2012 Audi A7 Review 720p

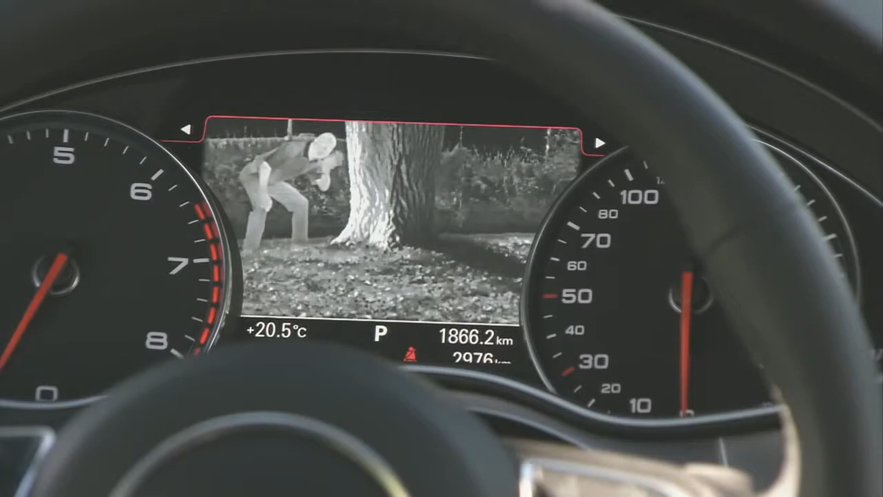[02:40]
So if there's a pedestrian, cyclist or animal lurking in the shadows, it'll show up on the display.